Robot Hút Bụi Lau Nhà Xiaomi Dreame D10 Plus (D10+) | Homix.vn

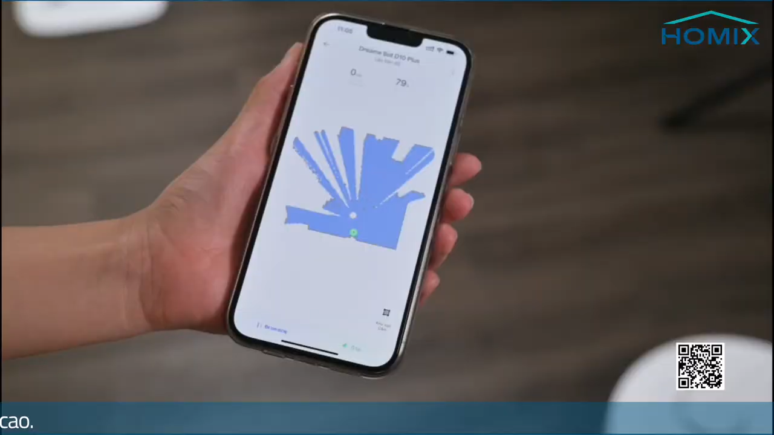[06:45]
Thì cái quá trình lập bản đồ này diễn ra khá là nhanh và cũng nhờ vào cảm biến LiDAR theo
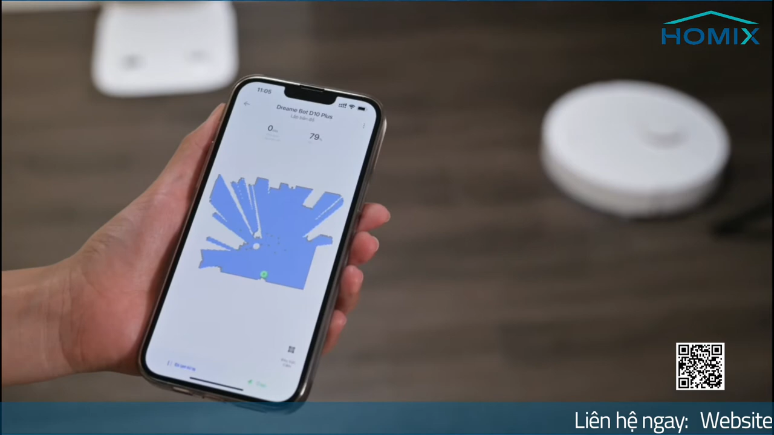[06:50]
dõi môi trường theo thời gian thực mà trong cùng cái không gian phòng đó có một cái sự thay đổi nội